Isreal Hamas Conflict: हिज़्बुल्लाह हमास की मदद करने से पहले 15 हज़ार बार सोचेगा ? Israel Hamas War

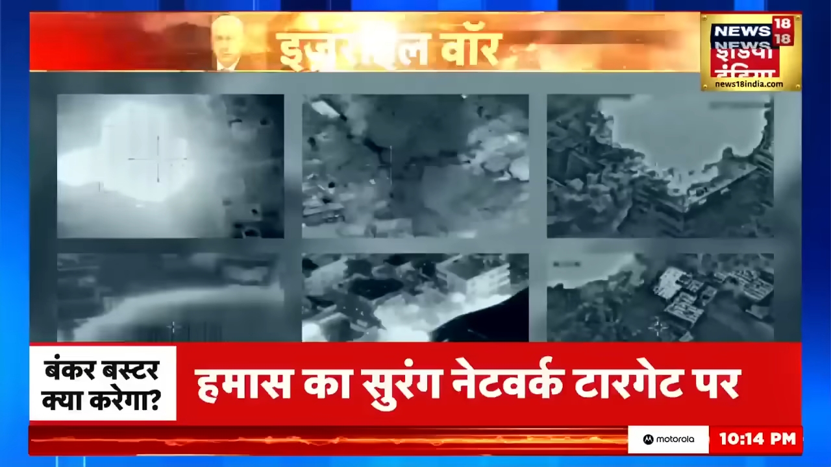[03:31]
اسرائیل کی air force اس سوقت غازہ کے عمارتوں کو ملپے میں تبدیل کر رہی ہے اس میں زیادہ تردھماکیں ایسی ہیں جو ہماس